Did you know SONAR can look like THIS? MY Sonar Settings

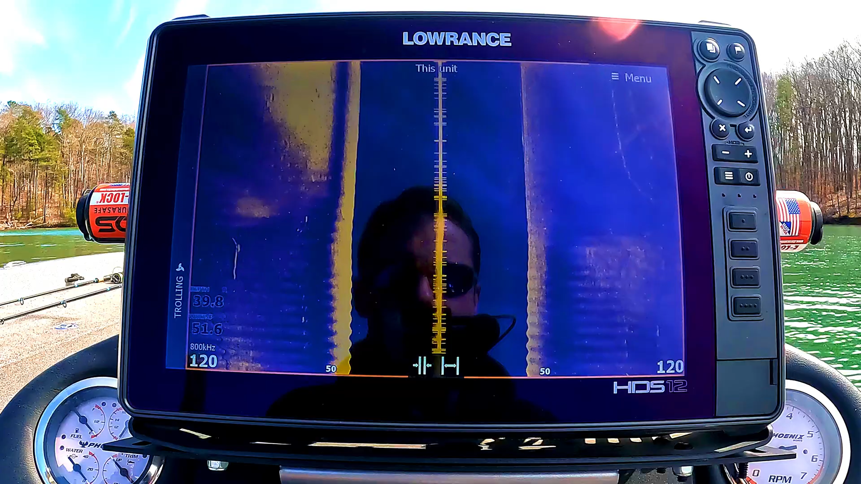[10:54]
I believe 100 to 120 feet gives me the most detail and allows me to see everything that I need to see.
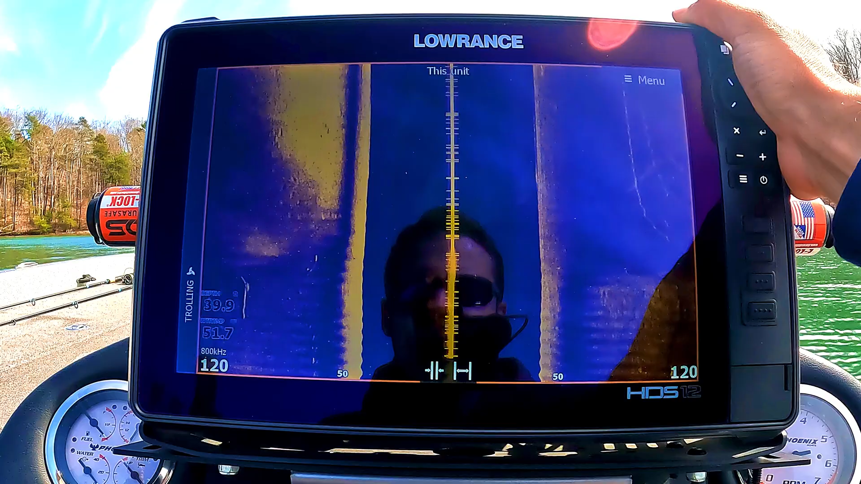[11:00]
That's at least fishable. When you start jumping into a higher range that's up here, you know, 150, 200, 300, you're not going to be able to distinguish rocks and stuff like that. Everything, it's going to be so tiny.
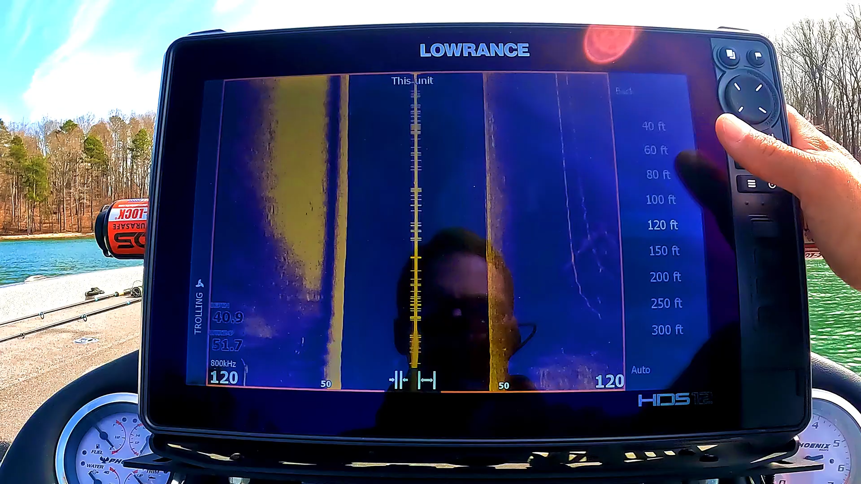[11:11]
You're not going to be able to see it. And same thing. I, again, I fish deeper water. So that's why I like this. But if I was on shallower water, you might only be able to go out, you know, 40 or 50, 60 feet because of the depth of water that you're in.
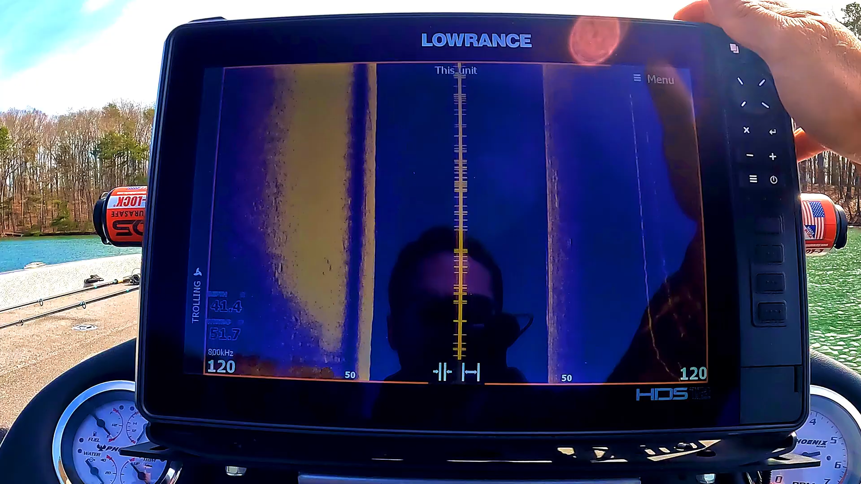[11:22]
But I normally fish deep water. And again, 120 feet is my perfect range.
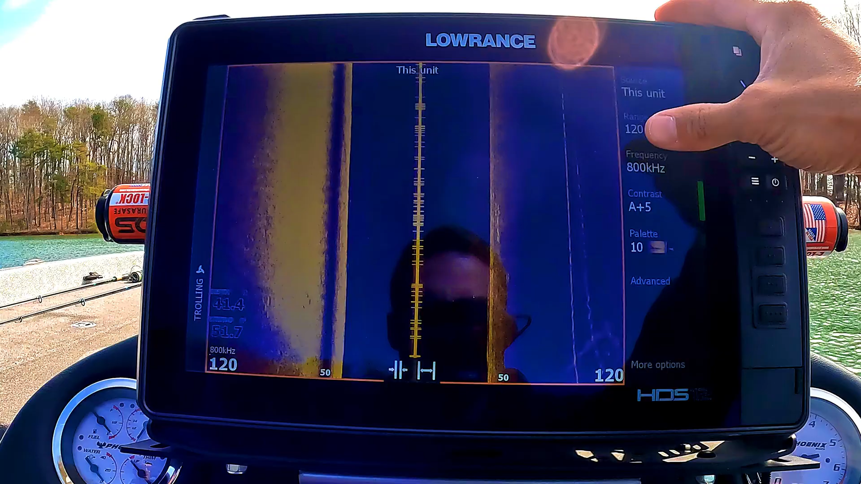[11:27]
Frequency. This is a big one where people struggle and they say they're not getting the clarity out of their,
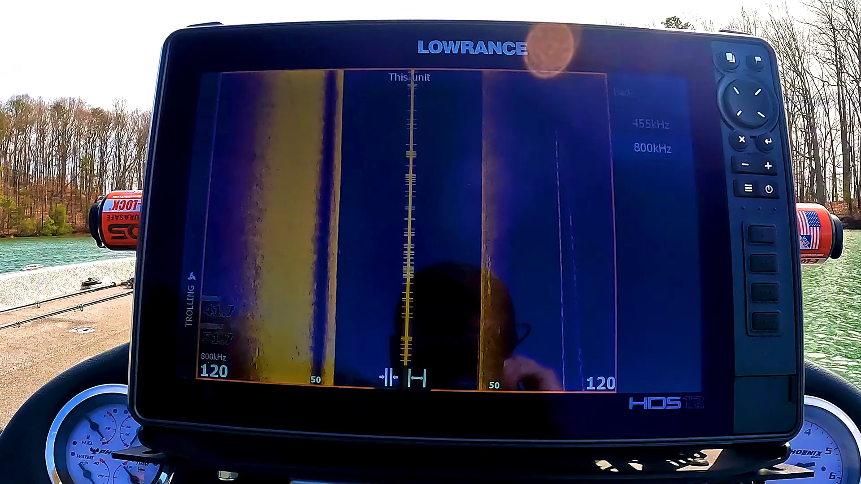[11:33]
out of their units is they have it on the lower kilohertz setting.
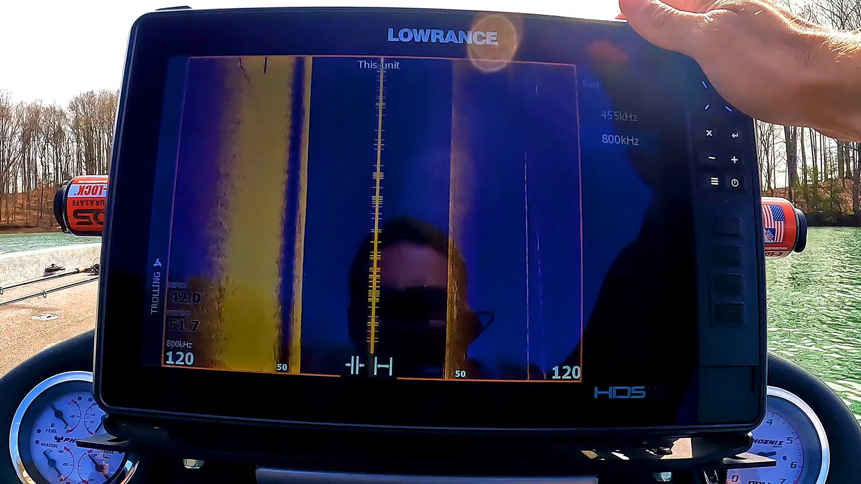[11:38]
So again, that's just a frequency of the sonar and a lower frequency is going to give you more range or depth.
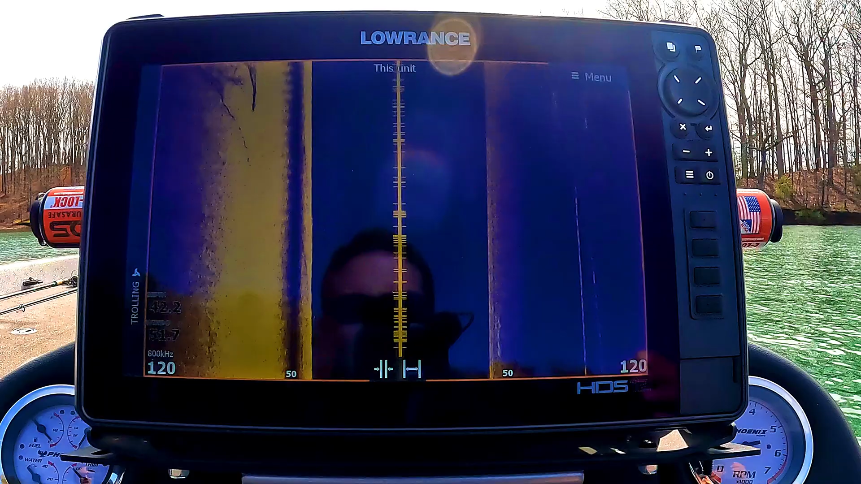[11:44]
Normally they use an offshore fishing is a lower frequency because they can see further down,
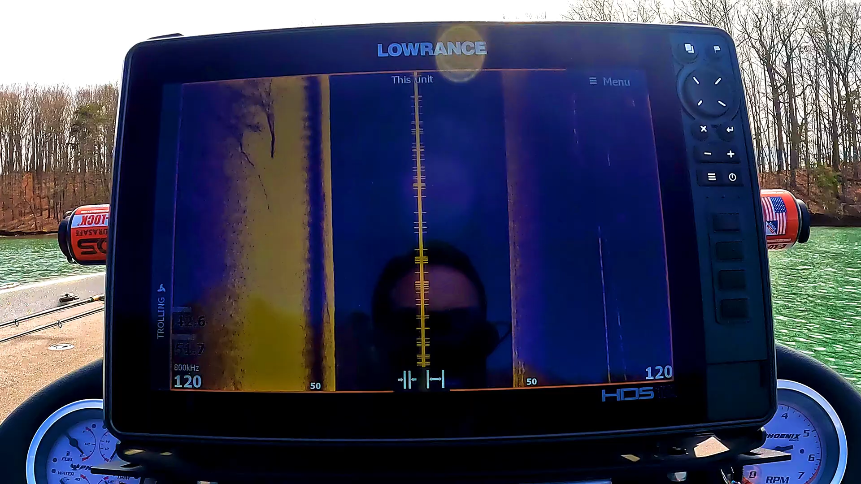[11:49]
but it's going to give you less detail. And so what you guys want to do is just make sure that that's on at least 800. If you guys are on Humminbird or another, another setting, just make sure that's on the max kilohertz setting.
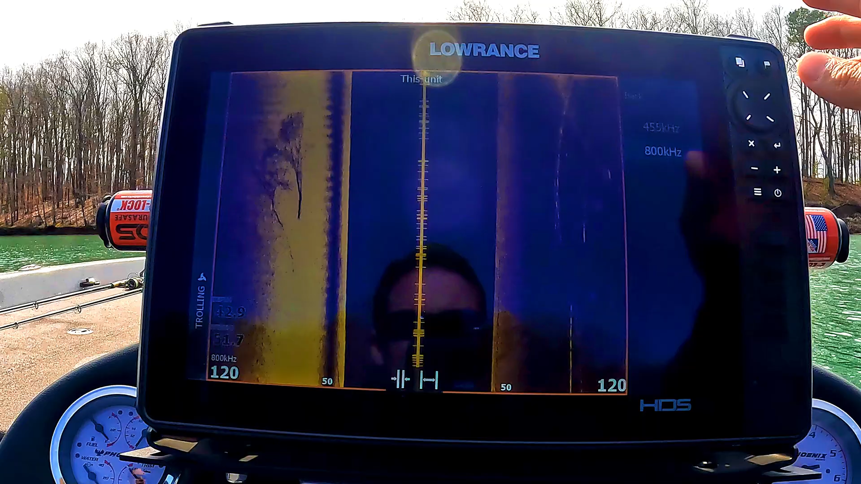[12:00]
Contrast. This is kind of like our sensitivity. As you can see over here, for me, I use auto again, it's kind of same as the other ones.
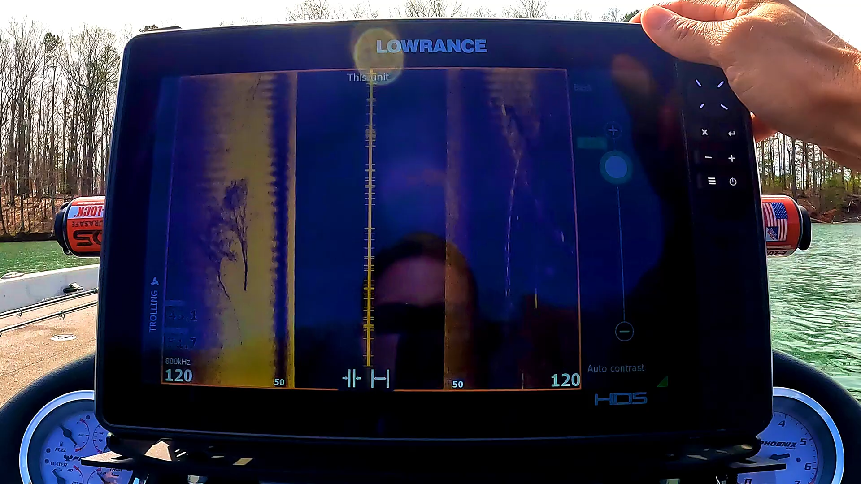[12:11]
However, in this particular case, I use plus five.
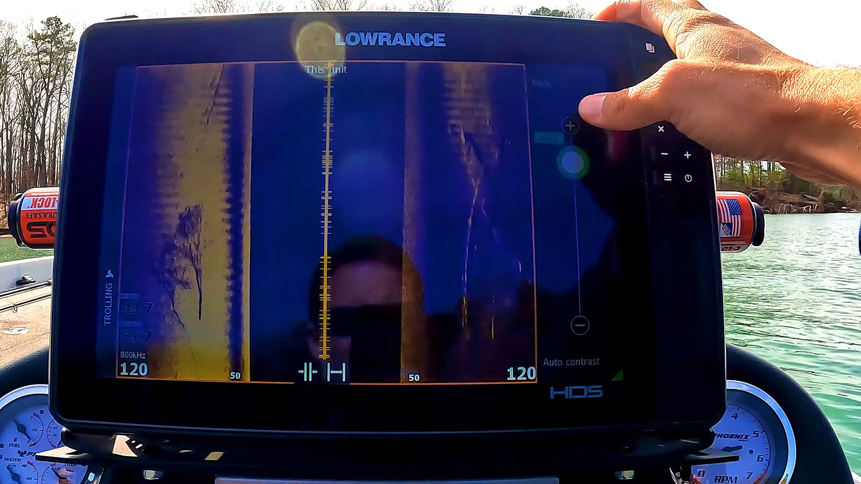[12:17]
So again, higher, we jack that up more like, you know, washed out.
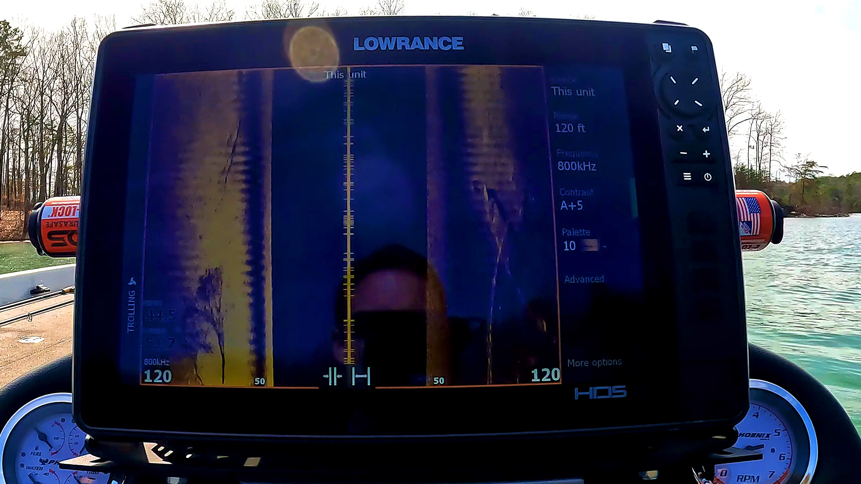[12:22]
It's going to be, and the less that we move it down, we are going to lose detail and clarity, but I like contrast.
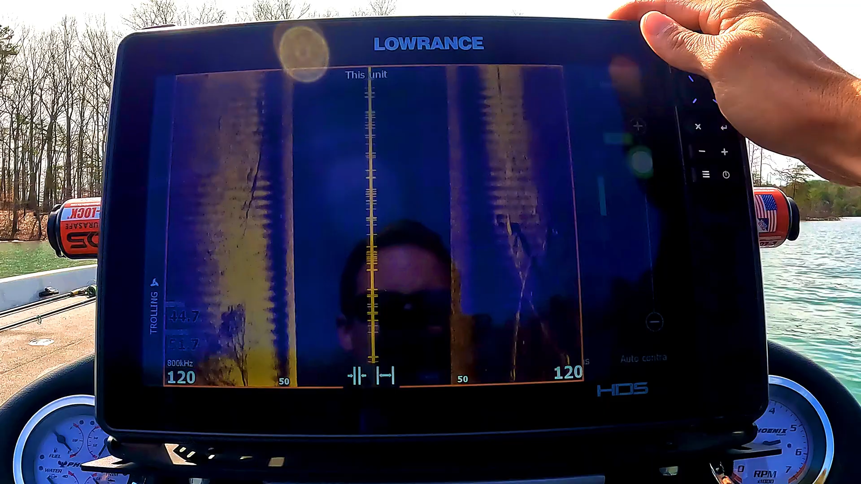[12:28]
I normally jack it up again. When I'm using side scan in particular, this type of sonar,
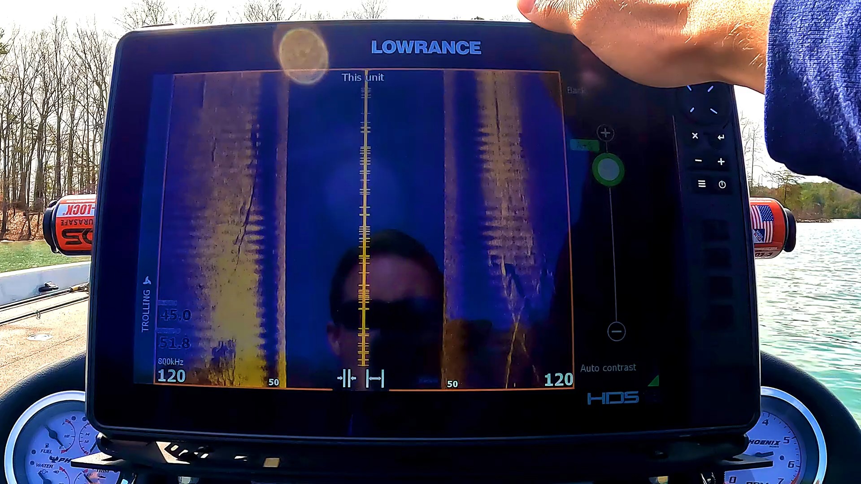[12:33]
I like to use this for structure. I don't necessarily use it for fish.
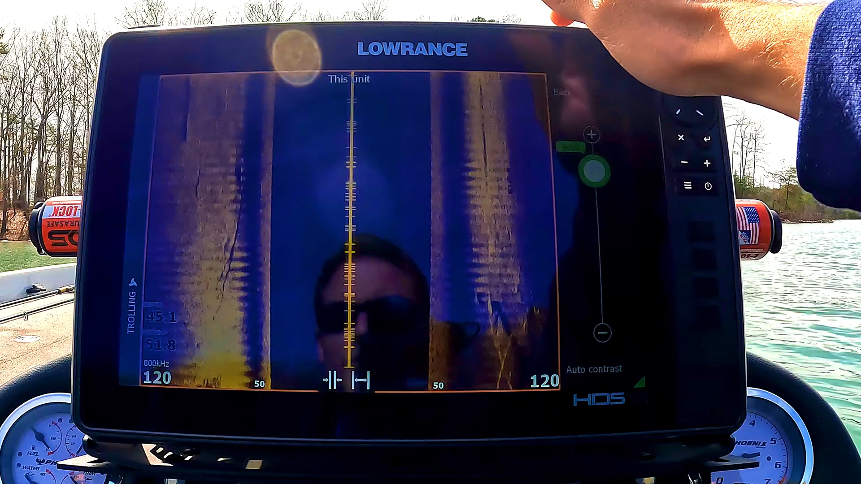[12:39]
I use it for structure and bait. So most of the time, I don't really care about seeing, you know, a lot of specks in the water and everything like that. I am strictly looking for, you know, hard returns of brush,
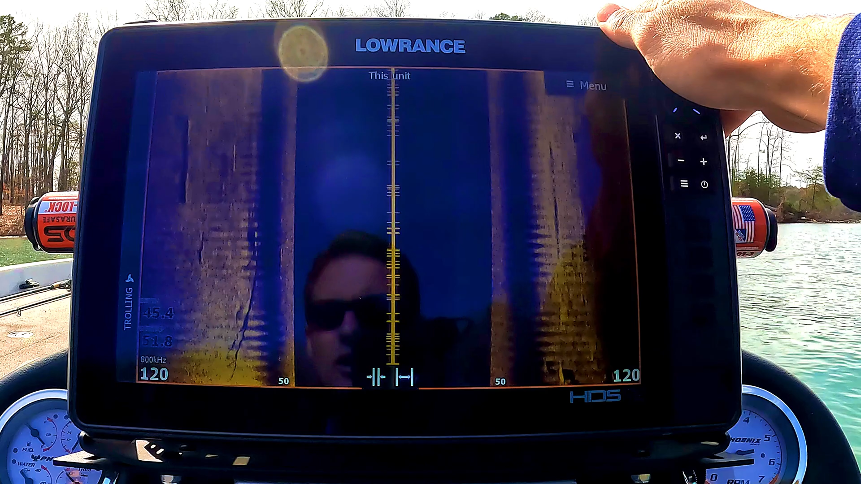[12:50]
timber, big rock piles, or I'm sorry, just rocks in general,
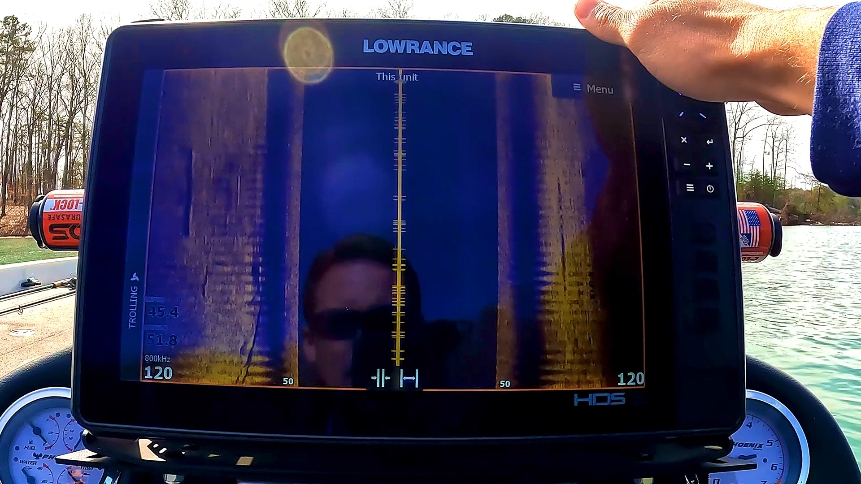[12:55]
channel swings, and then balls of bait, which are normally huge and they'll show up just fine. So I like a higher contrast on that.